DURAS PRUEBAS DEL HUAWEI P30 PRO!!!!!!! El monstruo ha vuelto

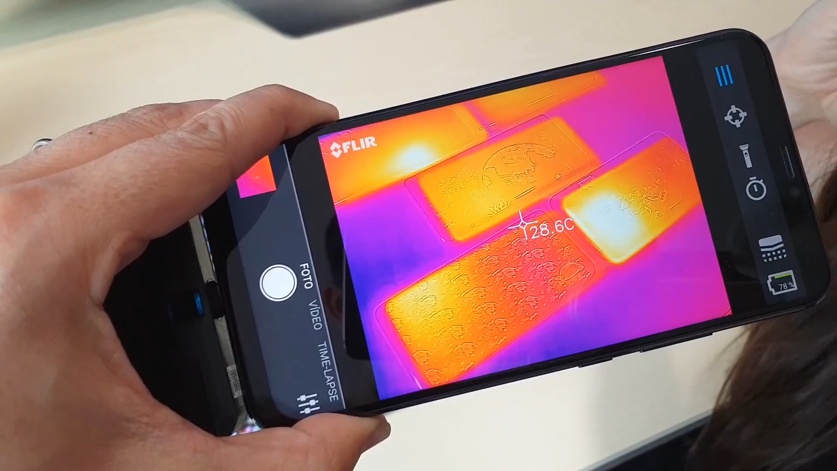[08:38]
¿Qué le pasa a este muchacho? Por Dios. Es el P20, Martín. Ya sabes que calienta.
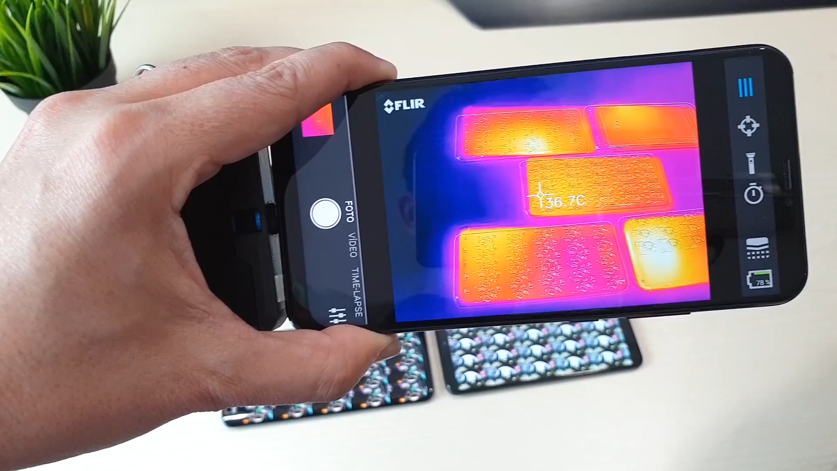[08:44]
On screen: spot 36.7°C
Digamos que ya hay otra mejora más en la monstruosa revolución. Este va súper templadito y es increíble porque es el Mate.
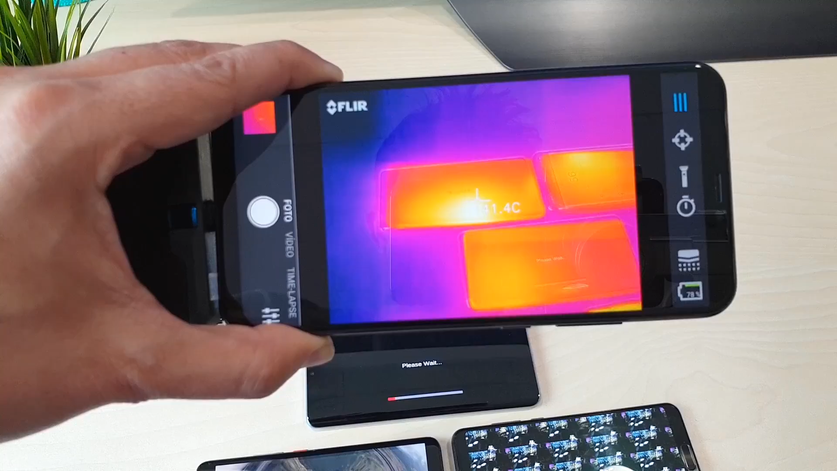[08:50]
Mientras que este es el iPhone. Perdón. El S10. Y calienta. También es otro de los que más, en 43 grados.
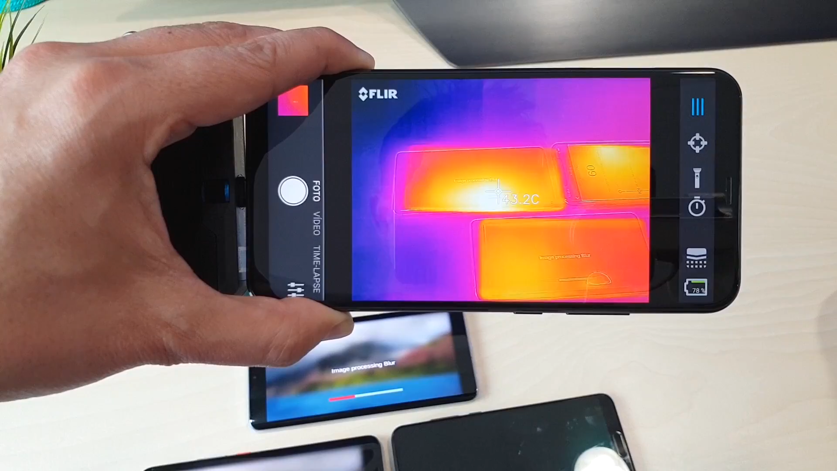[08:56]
Ese es el iPhone. En un costadito calienta nada más. Sí, en un lado. Y este está bastante bien, ¿eh? El P30. Y además es el que estuvimos probando. O sea que debería estar más caliente. ¡Buah! Me está gustando la pantalla, Ana.
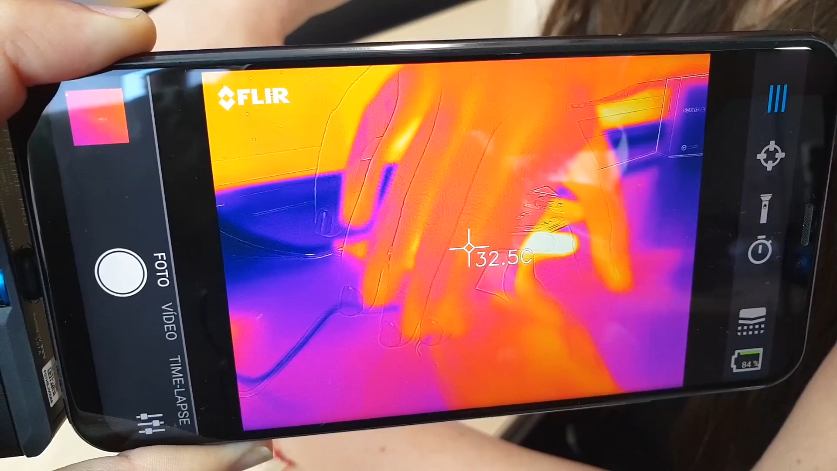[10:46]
On screen: spot 32.5°C
Estaba bastante caliente, sobre todo por la parte de aquí arriba y esto de por aquí. ¿Quema un poco en la mano? Sí, ahí sí. Uf, se siente calentito, ¿eh? Sí, sí.